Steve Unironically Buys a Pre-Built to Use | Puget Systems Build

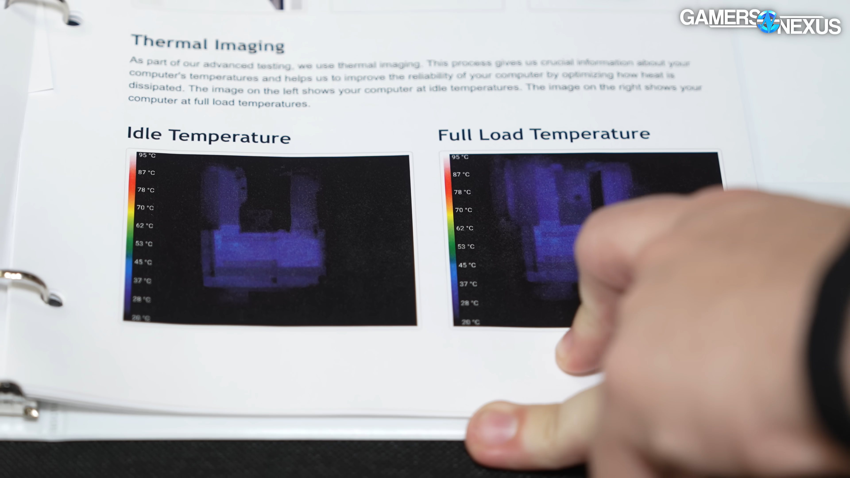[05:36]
I'm not sure if they're coating the glass to get a proper measurement or anything like that.
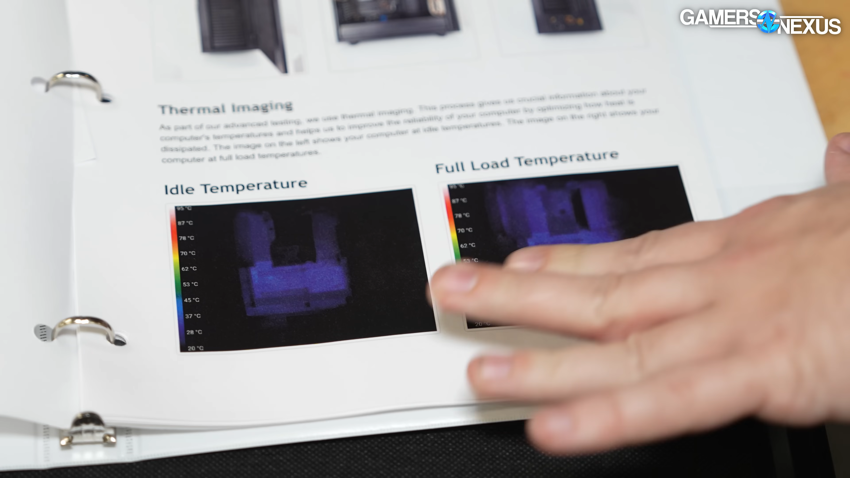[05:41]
And thermal imaging like this is, of course, of limited usefulness.